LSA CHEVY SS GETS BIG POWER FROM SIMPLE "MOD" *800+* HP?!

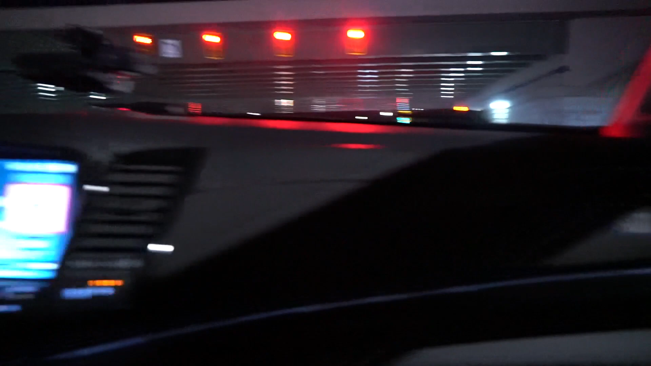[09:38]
it can be fun sometimes but don't drive like a clown all right update live update alert ambulance we got an ambulance at the scene and we also have a cop car
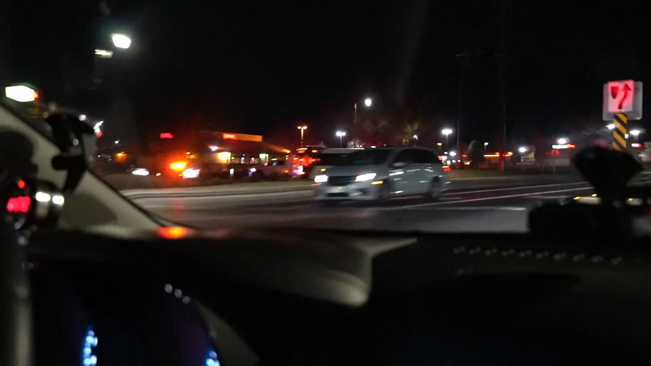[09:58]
well well well so we got some help